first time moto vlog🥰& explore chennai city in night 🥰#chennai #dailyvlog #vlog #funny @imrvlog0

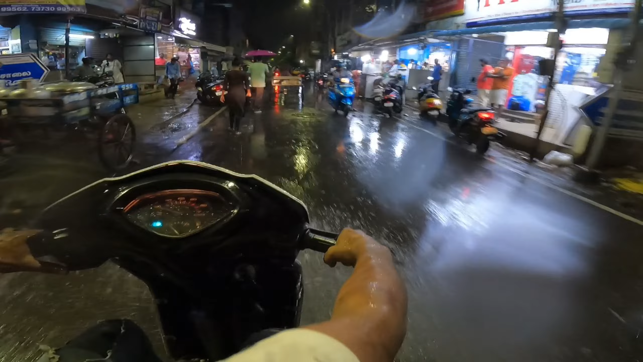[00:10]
और आगे मतलब पुलिस वालों की पुरा लाइन लगी पड़ी है चलो फिलाल आम लोग निकलते भाई साब पारिश कापी तेज हो रही है
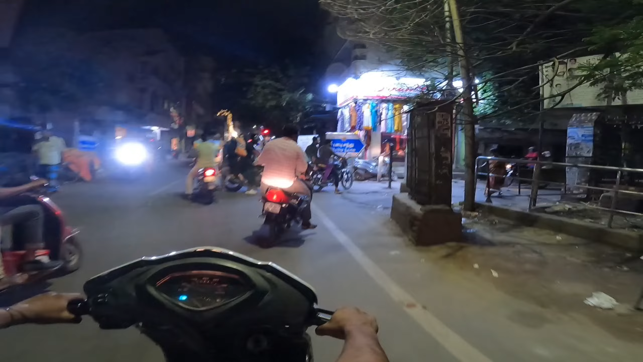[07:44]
गाईज यहार नजारा काफी खतरनाक दिख रहा है भाई ताफ लाइटिंग पुरा यहां की गलिया यहां पर बाई तम ज्यादा आपको बड़ी-बड़ी उतनी बड़ी-बड़ी बिल्डिंगे नहीं दिखने को मिलेंगी और यहां की लोकल गलिया है चलो फिलाल होई होई ह
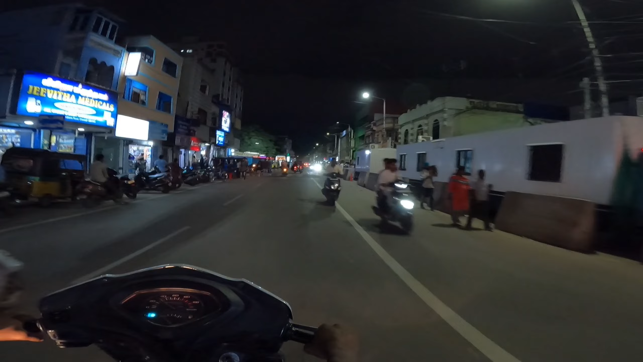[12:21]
अच्छा हुआ हमारे उपर नजर नहीं जारी इदर देखो सब जगे पुलिस पड़े भाई
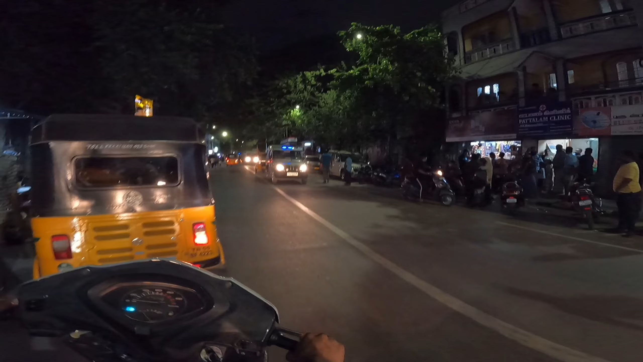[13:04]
कर दो कि आँगे कर दो दो आपको पुर्णाप पुरा एक तम बतक्तम खदरनाक वाला और का पी जादा पुलिक वाले हैं वाई ट्रैफिक वाले हैं
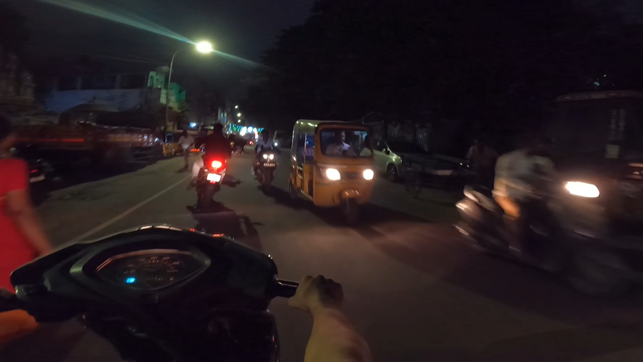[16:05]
अशरबाद वारी ट्राफिक राहिमारे आपको अब एक नंबर का चल रहा है वाई कसम
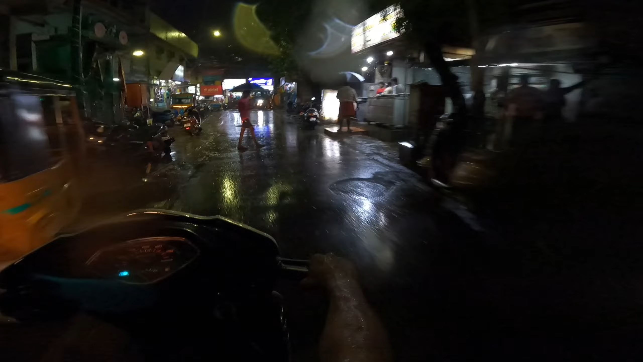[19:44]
तो फिर भी भाईदक ट्रैस्फिक नहीं हो रहा है लोग भीग भीगते जा रहे हैं,